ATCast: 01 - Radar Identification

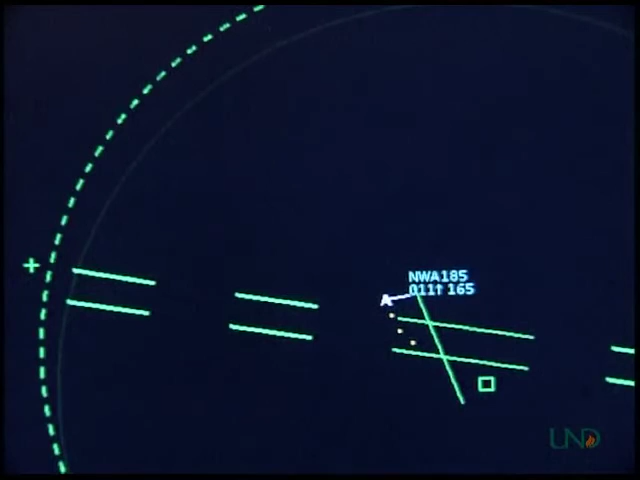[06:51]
Academy departure, Northwest 185 is with you climbing through 1,300 for 5,000. Northwest 185, Academy departure, squawk standby.
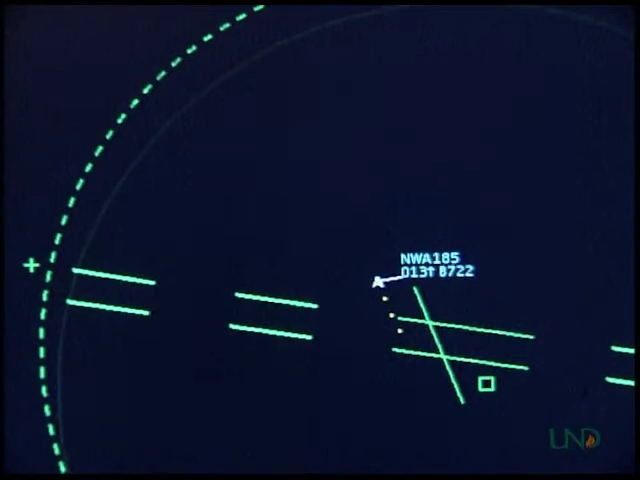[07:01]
Northwest 185, squawk standby. The controller instructs the pilot to squawk standby. The controller then instructs the pilot to squawk as assigned code, and observes that the data tag returns. Northwest 185, squawk normal. Northwest 185, squawk normal.
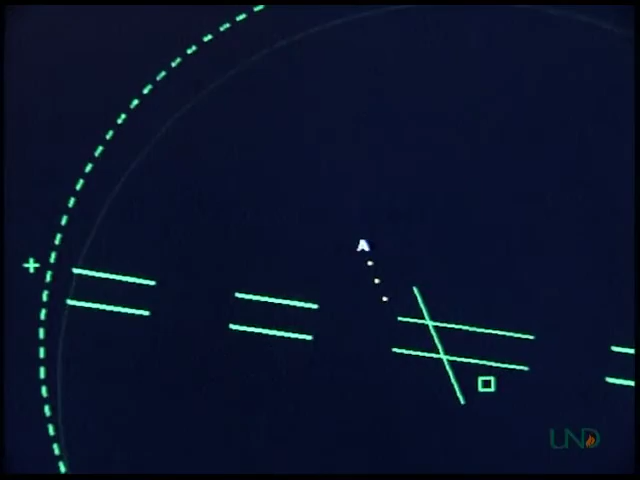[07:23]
The controller then identifies the target, and advises the pilot of his position. Now for a quick review.